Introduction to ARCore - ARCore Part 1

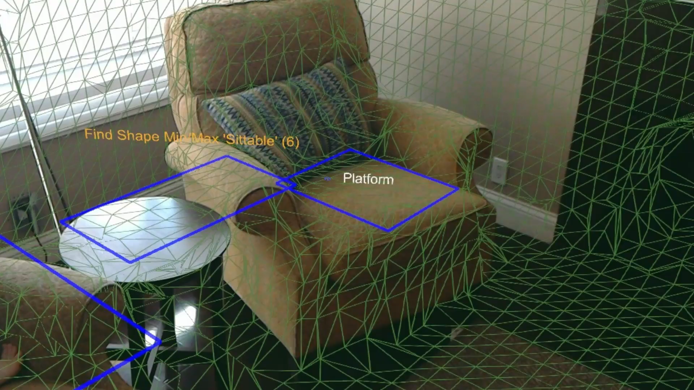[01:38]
see where the floor is, where the tables are, the walls and so on.